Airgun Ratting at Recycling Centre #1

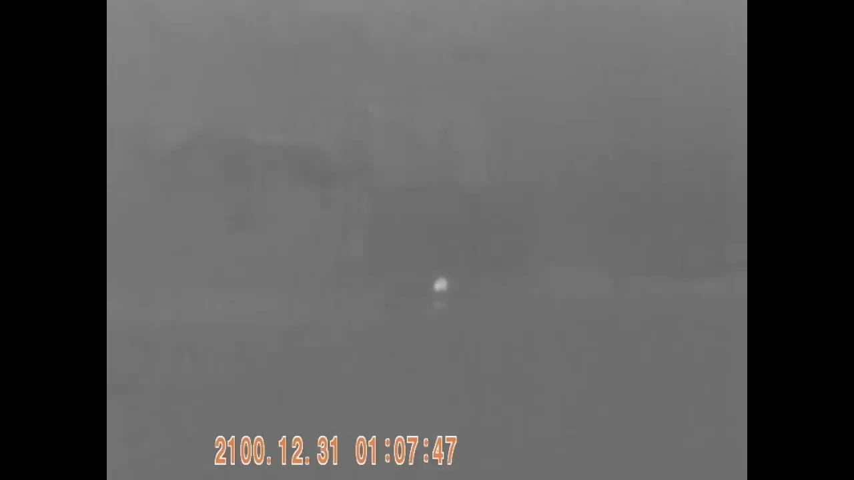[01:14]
There's a bit of activity here and there.
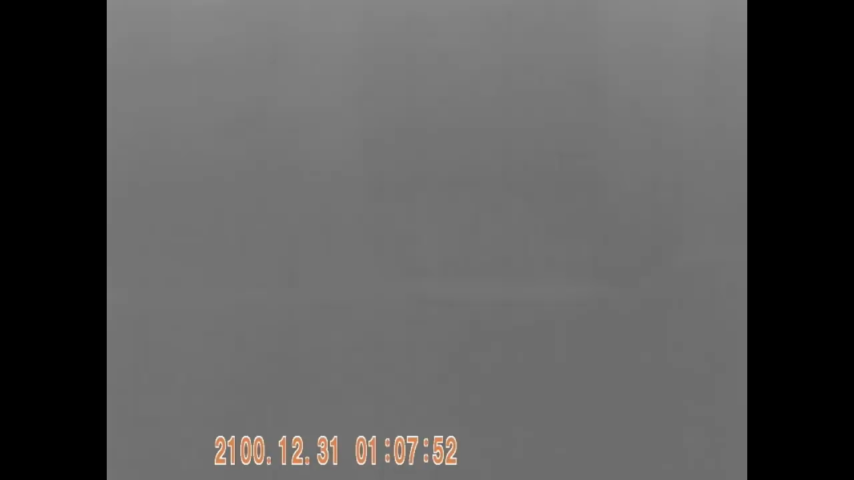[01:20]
Bit more there.
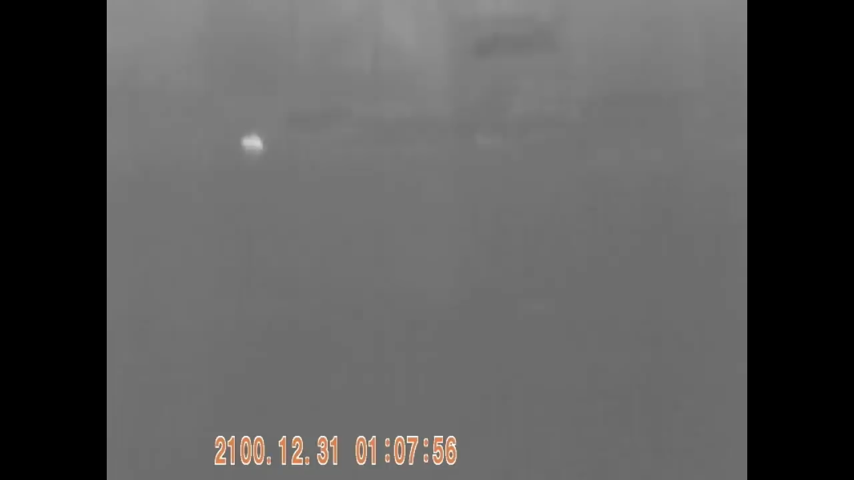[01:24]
Oh well, does that look like a possibly a good evening or not?
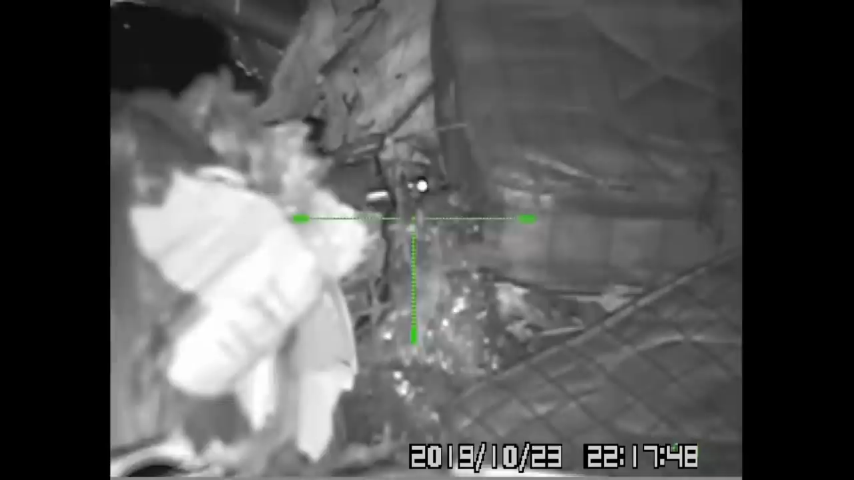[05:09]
Yeah. Oh, lost him now. He's got a mate there by now.